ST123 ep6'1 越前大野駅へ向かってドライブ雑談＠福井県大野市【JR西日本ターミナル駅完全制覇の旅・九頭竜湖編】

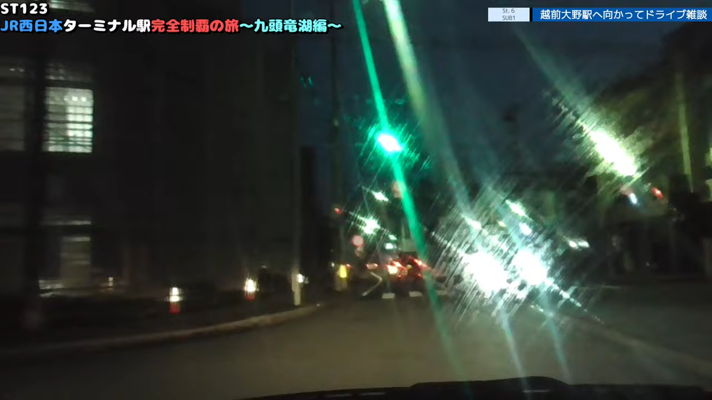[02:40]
ちなみに今、尾野市にいますけど3日に行くのは岐阜県の尾野町なんだよな、実は実は尾野町に行くんだよなーいやー、おもろだろうないやーなにしに来てんだすごいなー、でもあ、でも、本気のある商店街でいいですねよいしょめっちゃ、街灯の光で飛んでるけどこれ、画面どうなってんだ?